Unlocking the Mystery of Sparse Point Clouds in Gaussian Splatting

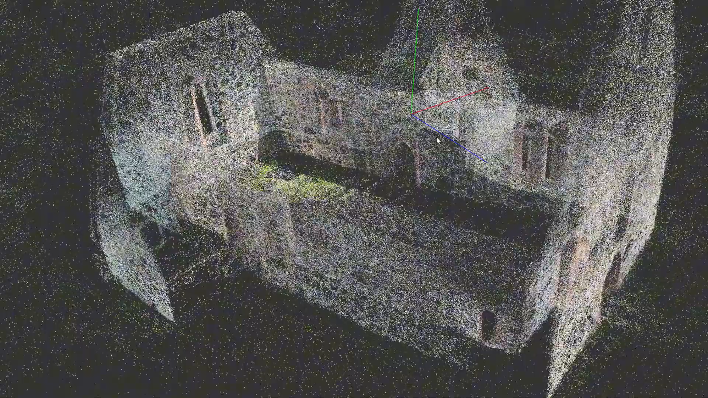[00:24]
I'm just now starting to really understand what the role the so-called sparse point cloud plays in the process.
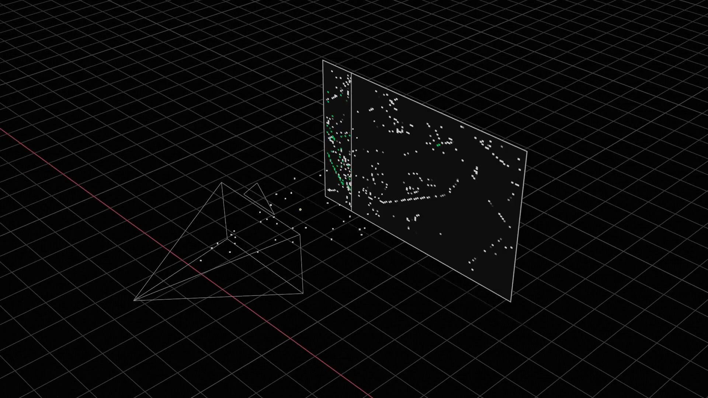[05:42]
in the space at the moment when the picture was taken.
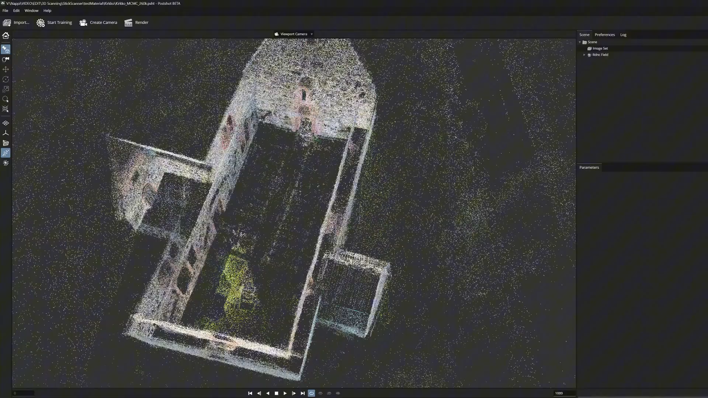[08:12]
So, this made me think that it must have something to do with the original sparse point cloud that lies under the gaussians.
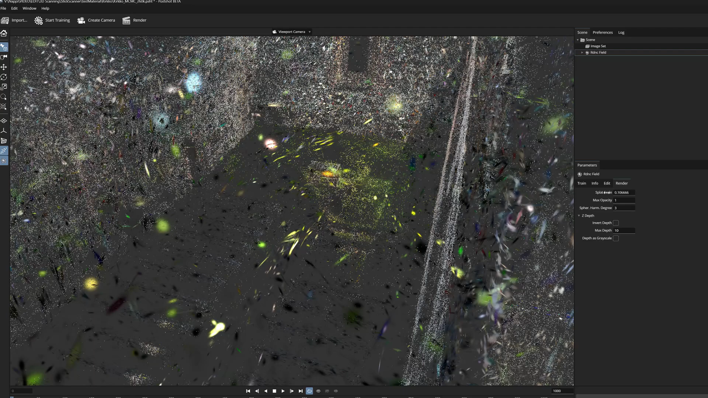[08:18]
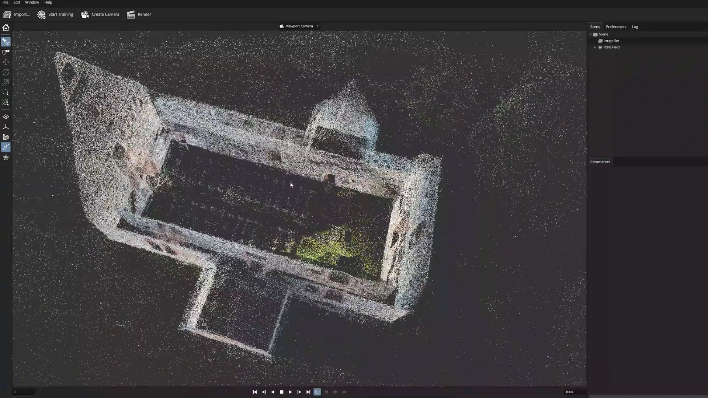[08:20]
A closer look revealed clear differences in the density of the point cloud,
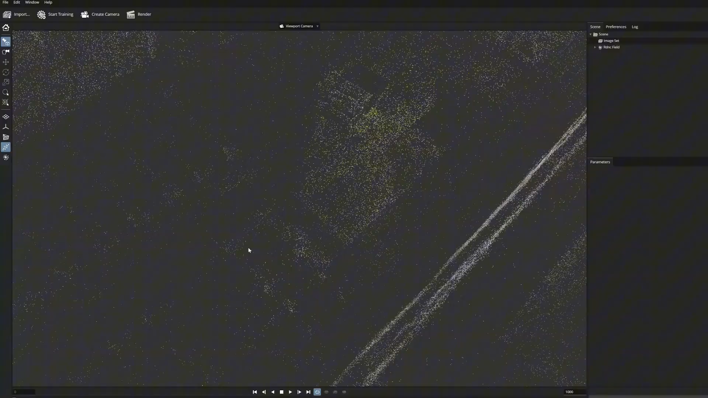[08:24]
as it can be seen in here. The area of the lawn is in the
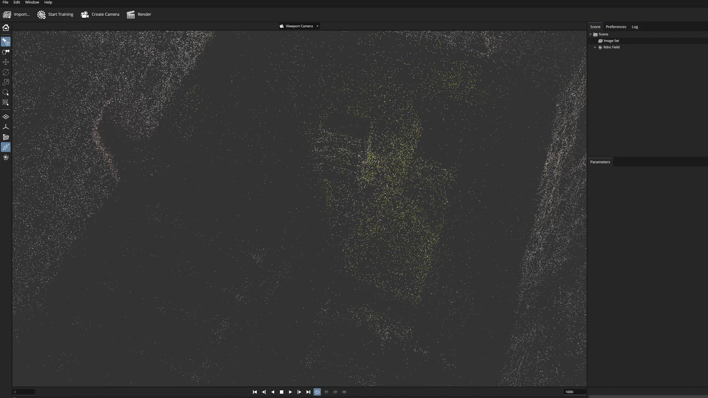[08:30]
sunlight and has a lot of dots,
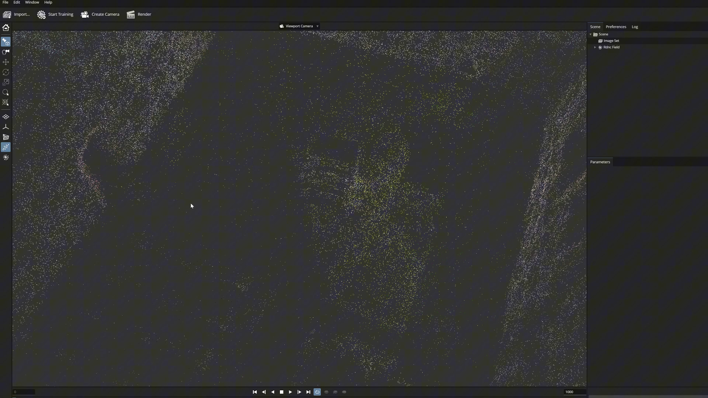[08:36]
while the area on the shadow side has relatively few and is not covered as densely.
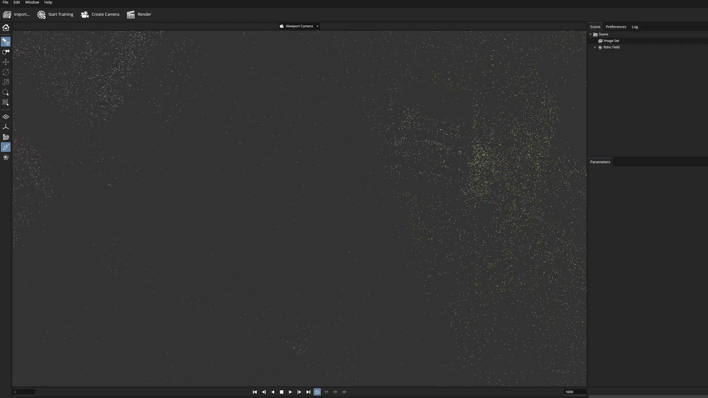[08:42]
So, the density of the point cloud must play a significant role in how the distribution of splats is performed in the model,
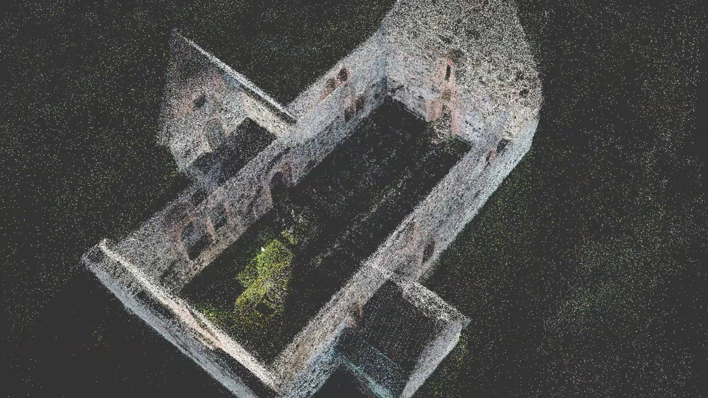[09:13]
So, sparse point cloud works a bit like a gauge, which is then filled with splats of different sizes.
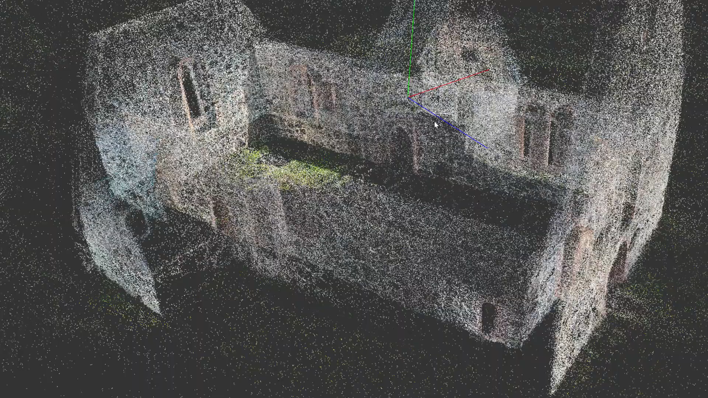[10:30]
making Gaussian splats and photogrammetry models uses the same principles to create a structure from motion.
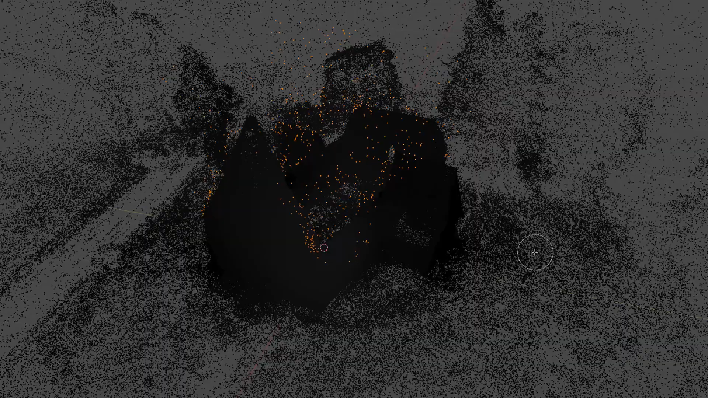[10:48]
we just are able to produce the sparse point cloud and camera tracking in somewhere else.
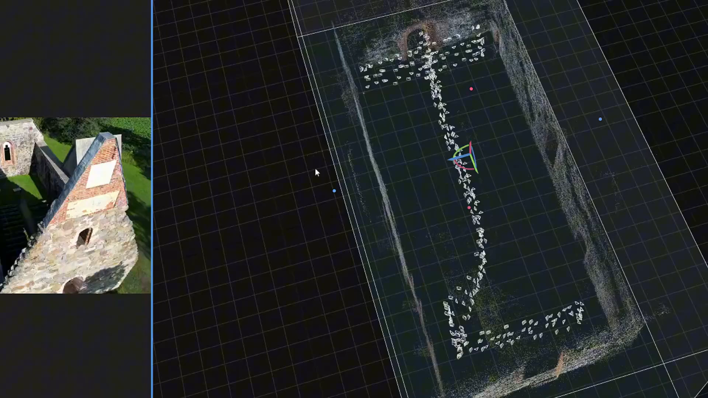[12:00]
Instead, after the first image alignment try, it often returns different parts of the scan,
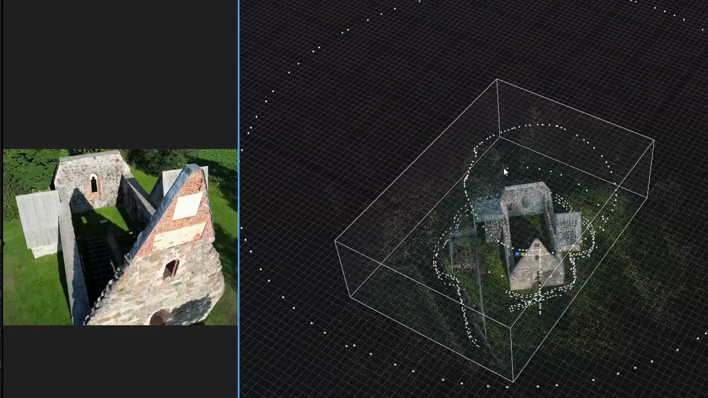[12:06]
which are listed as a component in here. This component holds the partly-builded
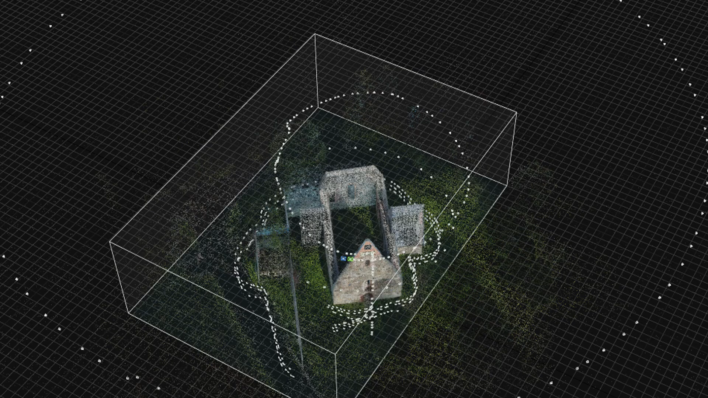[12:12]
sparse cloud information of the images that RealityCapture manages to show and track.
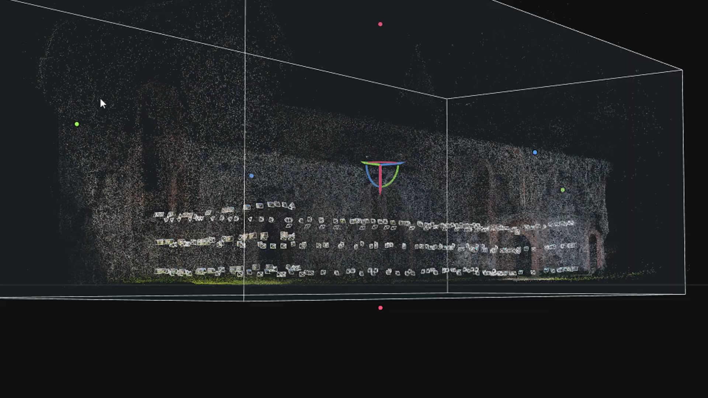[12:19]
And here it has separated the interior and exterior parts of the church.
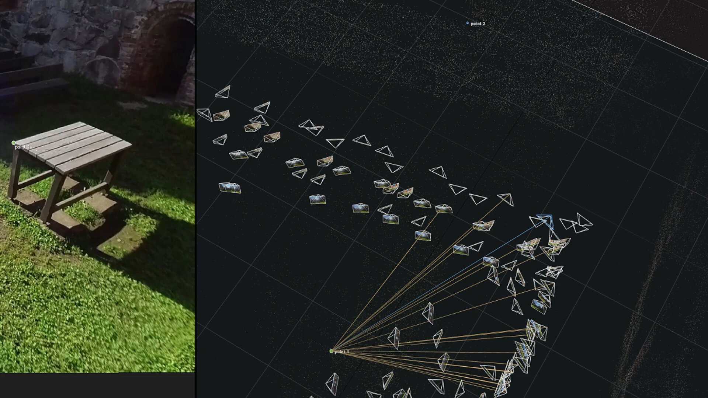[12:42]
corner and this point in the component is the same that can be seen in this other component.
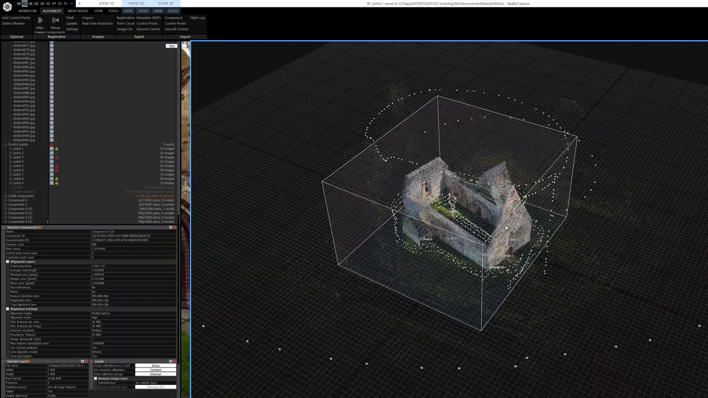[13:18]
But several attempts later I finally managed to merge the components together. The final result was not totally perfect.
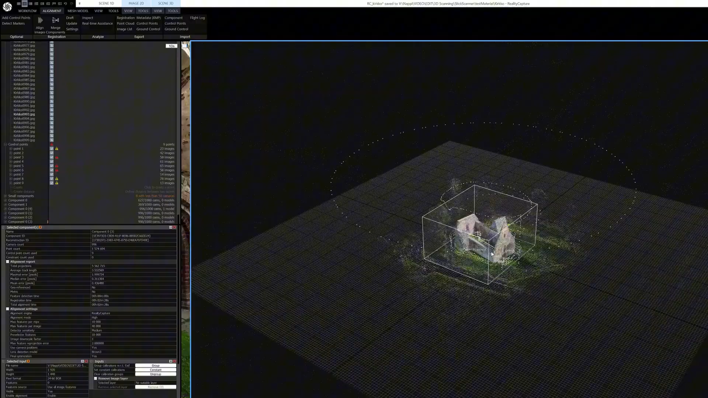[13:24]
4 frames from the original 1000 images were misaligned.
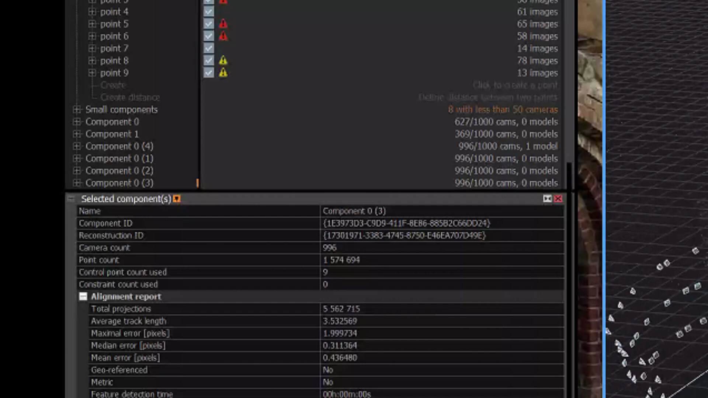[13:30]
But it was so close that it should work.
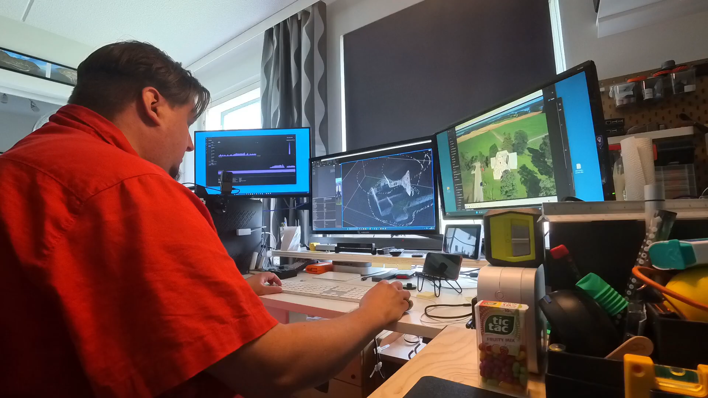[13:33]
So now the next step was to export the necessary data out from RealityCapture, so that it can be used in Gaussian splatting training in the post chart.
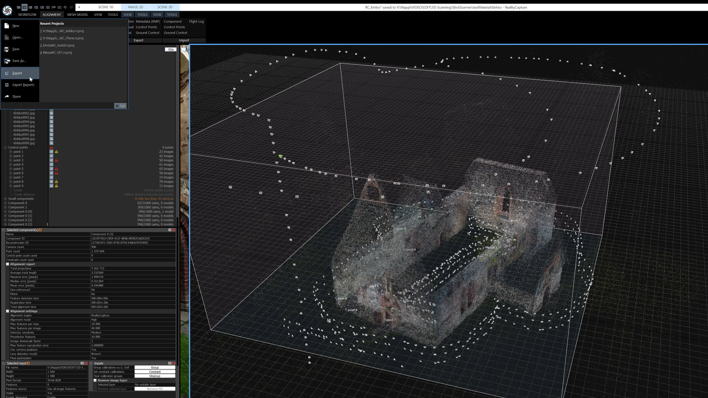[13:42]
And for that we need camera placement data, which can be saved as a CSV file.